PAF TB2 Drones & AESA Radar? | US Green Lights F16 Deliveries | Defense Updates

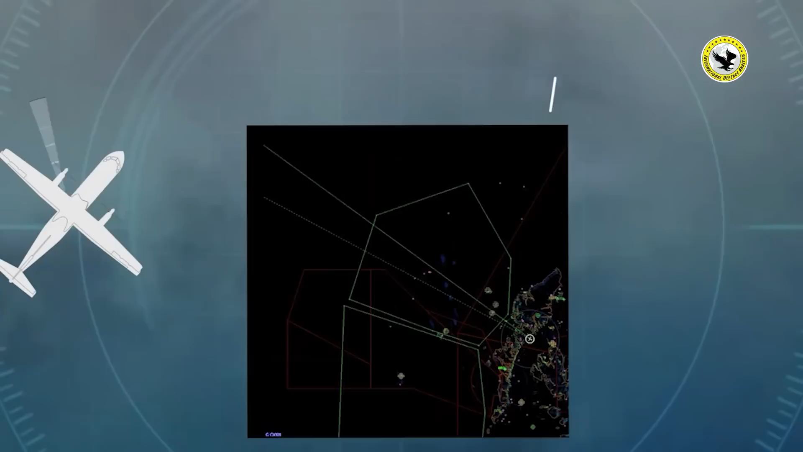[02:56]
کئی طرح کے ٹارگیٹس بشمول نیول ٹارگیٹس کو ڈیٹیک کر سکتا ہے آسپری 30 ریڈار
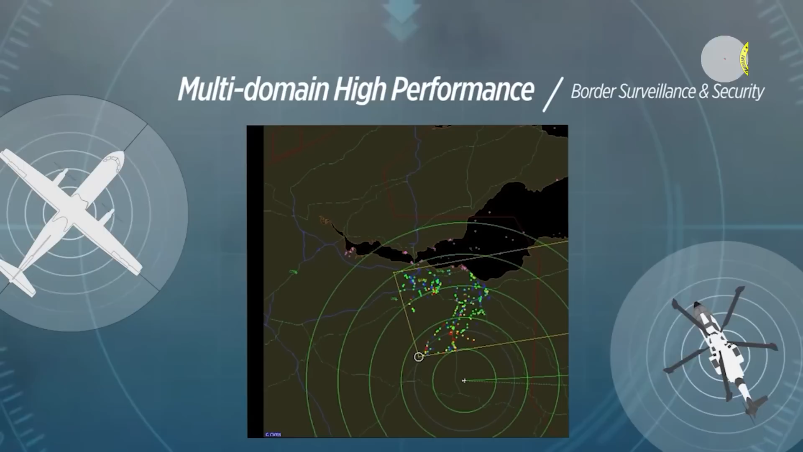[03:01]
کے سٹیشن کو بیکر کمپنی کے ٹی بی ٹو ڈرون پر انٹرچینجیبل پیلوڈ کے طور